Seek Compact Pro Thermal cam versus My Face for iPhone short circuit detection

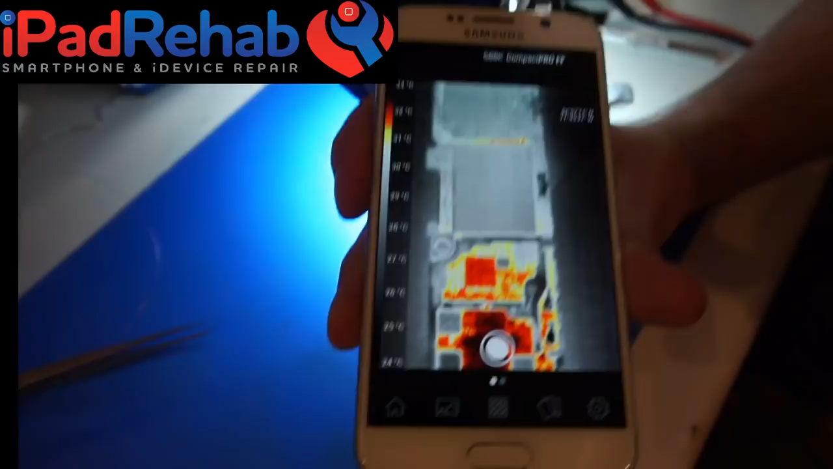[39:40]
anything else so i've got to keep it away from the rest okay so let's
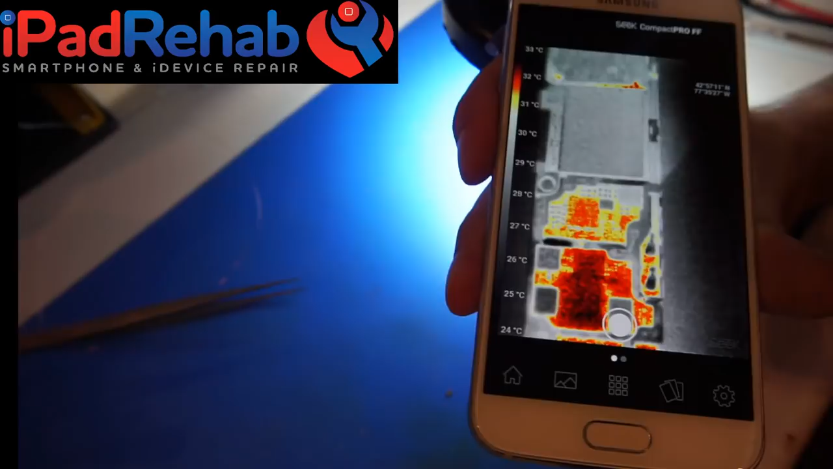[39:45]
On screen: scale top 33°C, scale bottom 24°C
are you are you ready then ready all right so we're going to connect so now we've got our short all
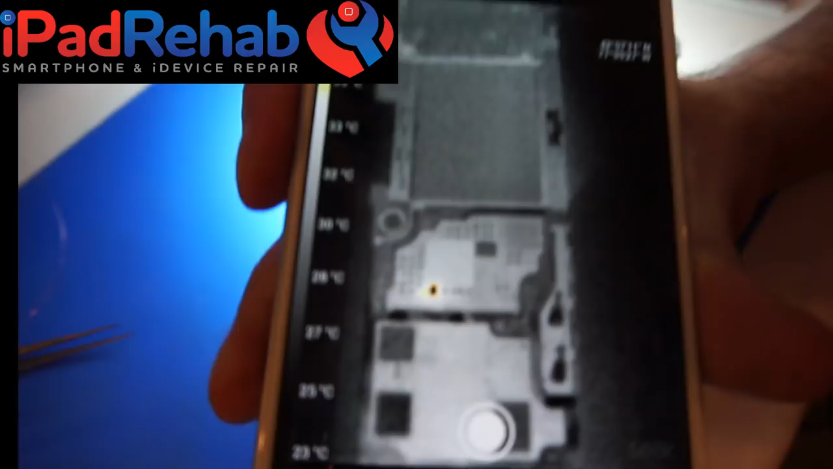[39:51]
right there we go bottom left corner of the pia uh baseband pm ic all right so right here right there there's a cap there now let's look up slide it to
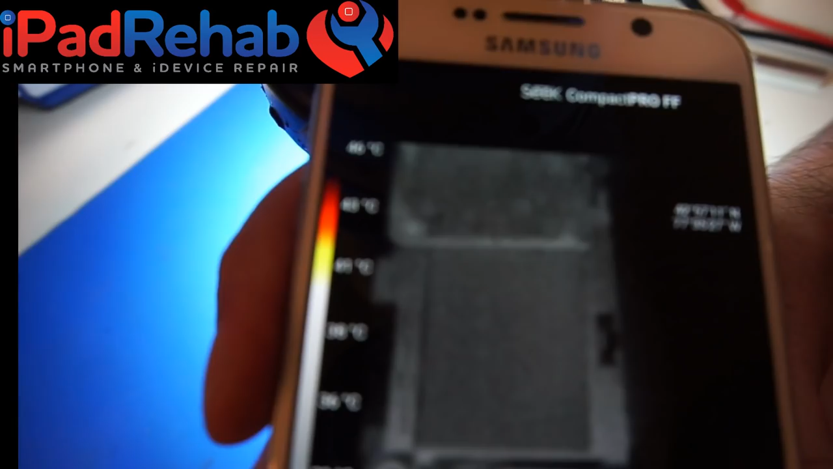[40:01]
audio ic audio ic is still fairly it's totally cool so
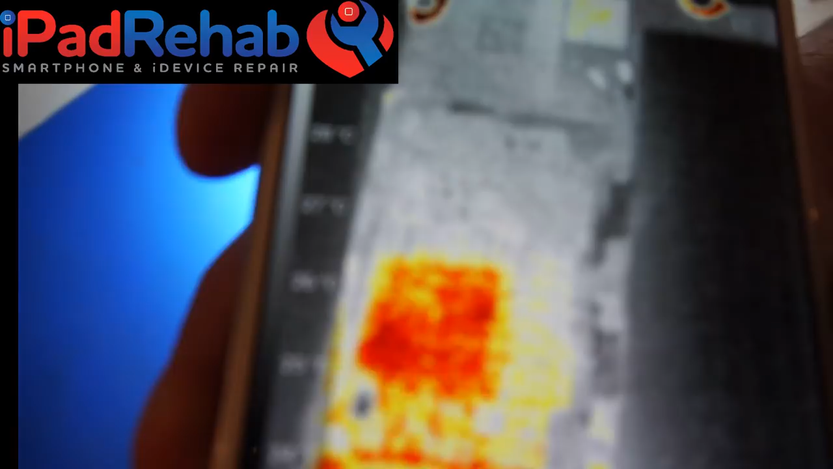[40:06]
despite the crack in audio ic which is on vcc main
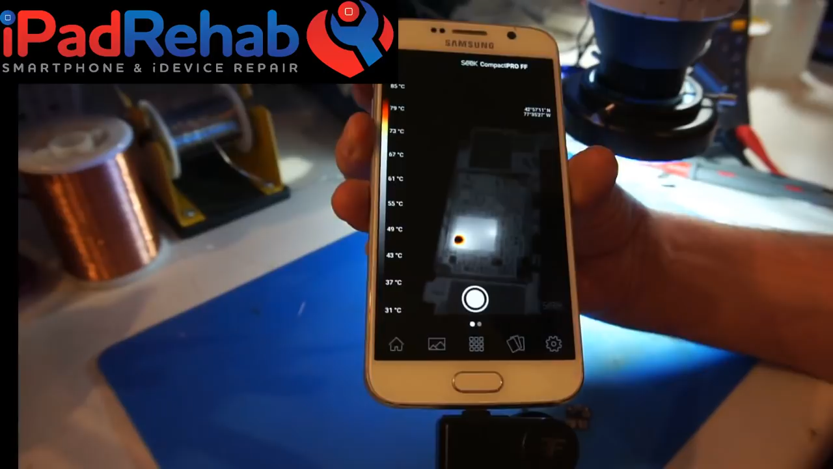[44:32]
On screen: scale top 85°C, scale bottom 31°C
well that says pm ic it does
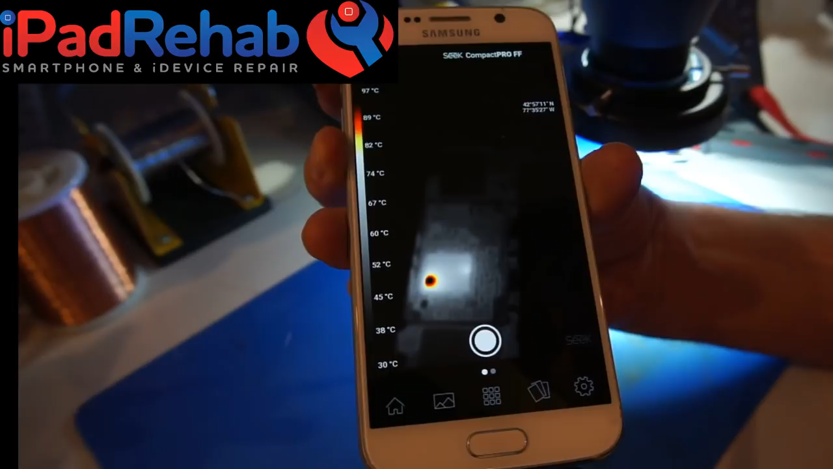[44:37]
On screen: scale top 97°C, scale bottom 30°C
say pm ic which by the way is down here and not audio ic
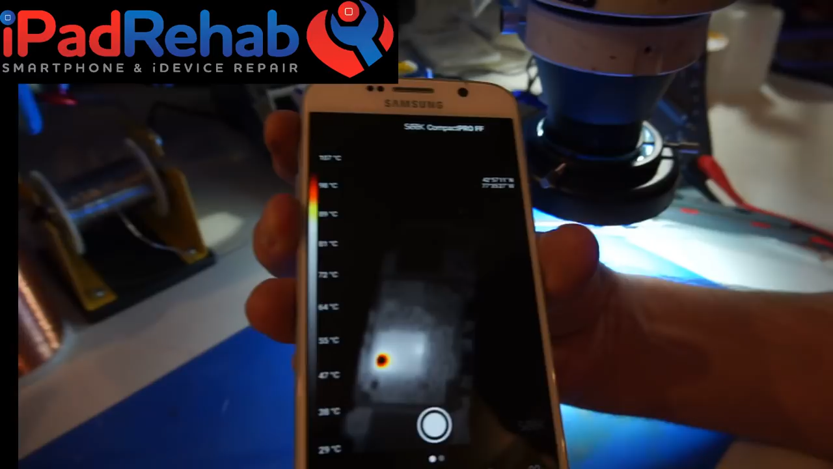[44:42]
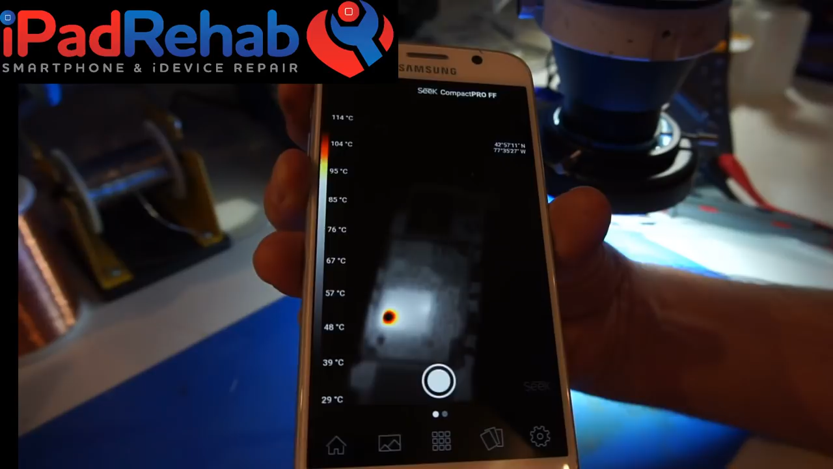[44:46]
On screen: scale top 114°C, scale bottom 29°C
so what does that mean that means take off audio ic because that is probably you know
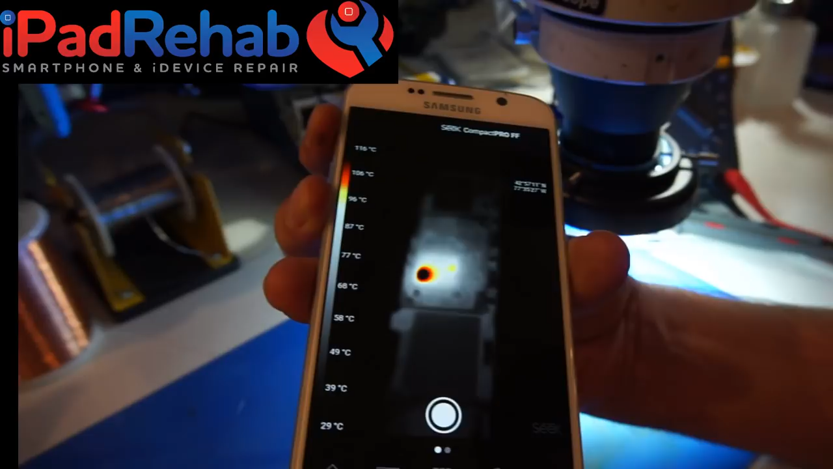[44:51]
it or look really hard to see if you have any kind
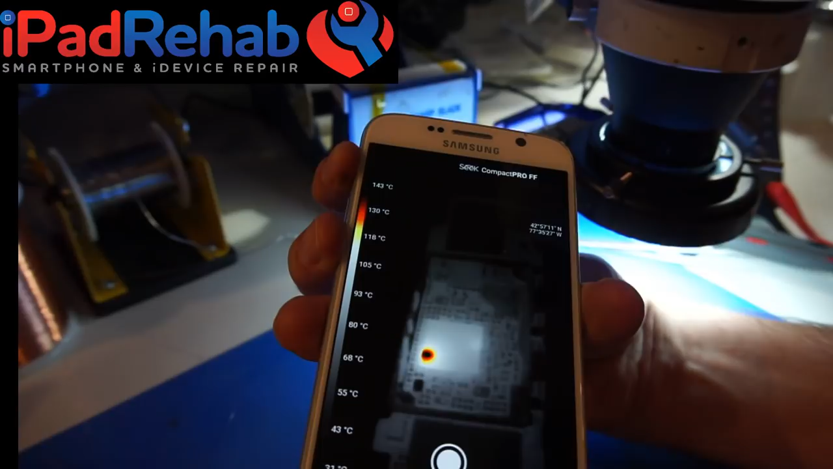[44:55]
On screen: scale top 143°C
of physical crack in pm ic if you do have a physical crack in pm ic then that's the only way that can get damaged
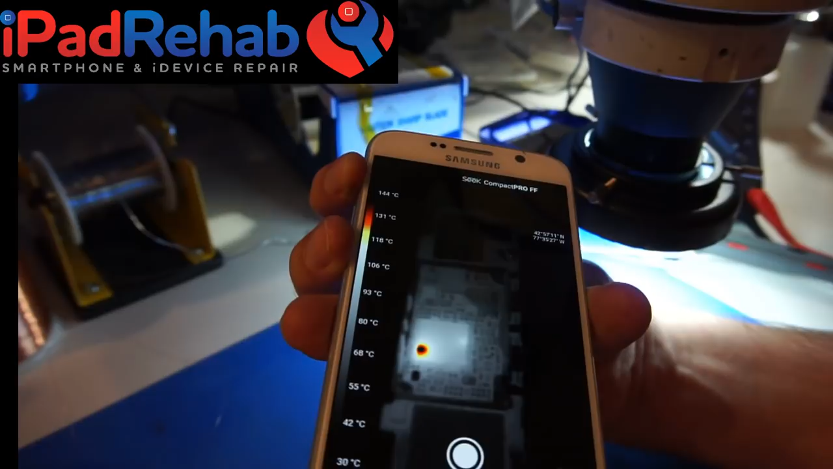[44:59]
On screen: scale top 144°C, scale bottom 30°C
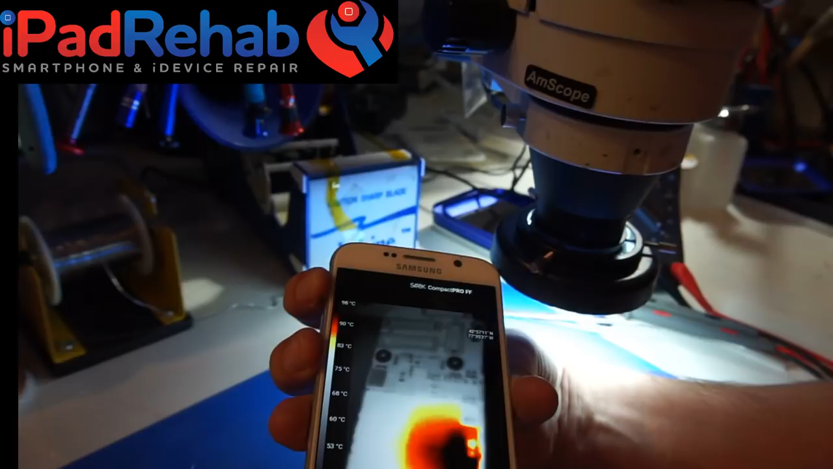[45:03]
what you got going on up here none of that is mean